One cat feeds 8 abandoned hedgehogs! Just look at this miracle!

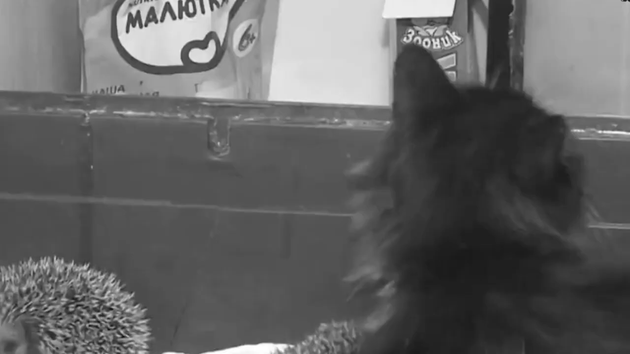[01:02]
sleeps with hedgehogs, even tries to lick them.
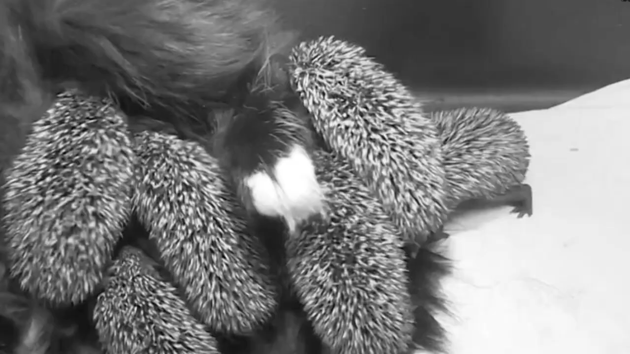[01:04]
The spiny brothers, under the supervision of veterinarians, are gaining weight at a normal pace and in a few weeks they will be taken away from Musia,